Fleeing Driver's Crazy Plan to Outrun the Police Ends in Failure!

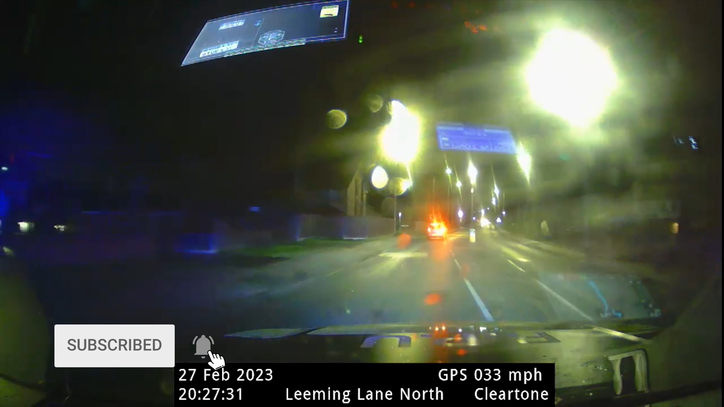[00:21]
breaking the law by not stopping at a traffic signal on Leeming Lane, Mansfield Woodhouse. But what followed was nothing short of a Hollywood movie chase scene. The officer signalled for the car to pull over but the driver, Orgeez Hoxha, had other plans. He appeared to be stopping but suddenly hit the accelerator and sped off at breakneck speed, driving erratically and putting everyone around him in danger.
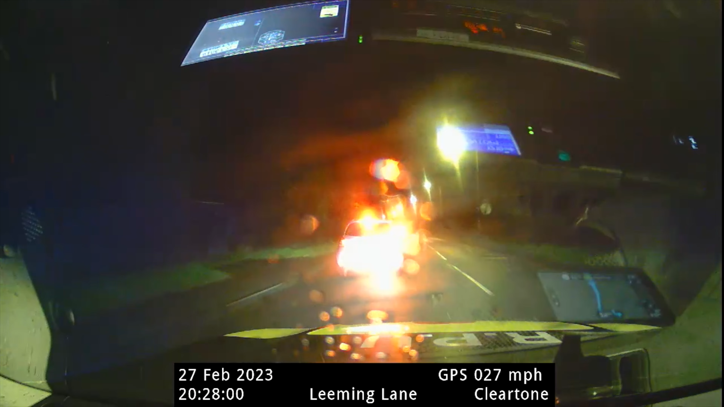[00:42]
The chase continued with Hoxha driving like a man possessed, hitting speeds in excess of 80 miles an hour in a 30 and 50 mile an hour zone. He swerved across the road, overtook other cars and drove on the wrong side of the road in a desperate bid to get away.
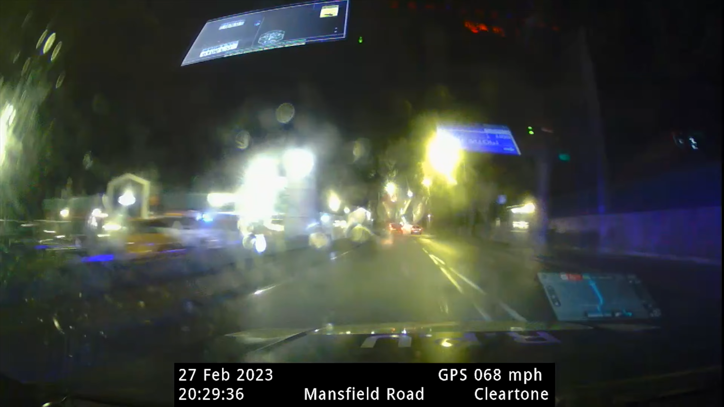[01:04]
The driver must have sensed that the net was closing in on him because what he did next made no sense at all. The driver boldly decided to take his one litre Yaris off the road and head straight for the nearest pond. Yes, you heard that right, a pond. It was a bizarre gamble that seemed utterly insane but the driver clearly thought that he had a better chance of slipping away if he could take to the water. But did he really think he was in a James Bond movie?